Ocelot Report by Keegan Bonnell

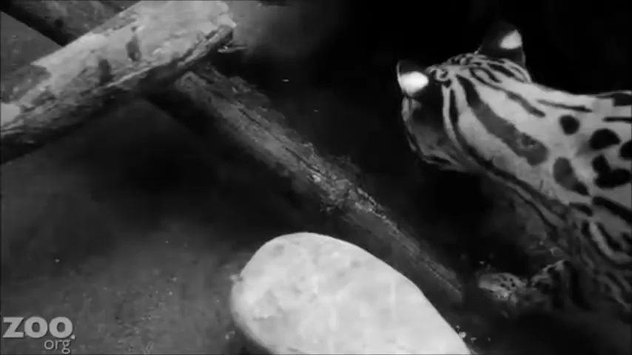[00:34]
The ocelot eats meat like fish, monkeys, birds, frogs, rodents, rabbits, and iguanas.
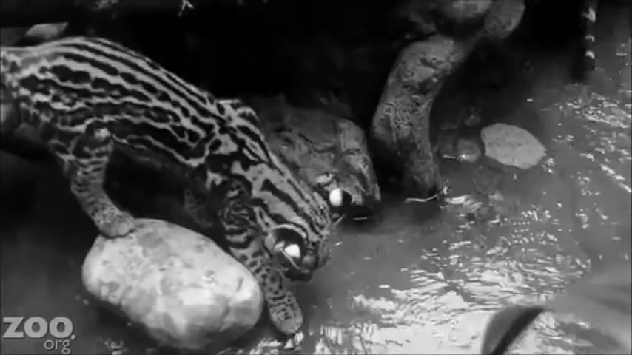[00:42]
They have sharp fangs for biting. They have scissor-like back teeth for cutting. Some facts about my baby. The ocelot gives birth to one to three babies at a time.